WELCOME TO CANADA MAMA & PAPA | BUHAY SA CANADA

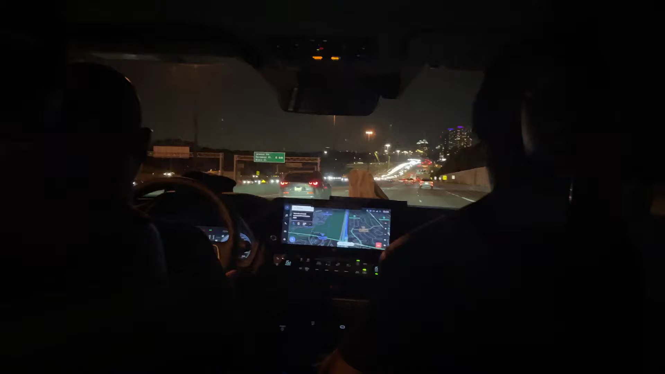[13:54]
Buti hindi na traffic na, Kuya. Papunta dito. Parang sa kabila, traffic, ah.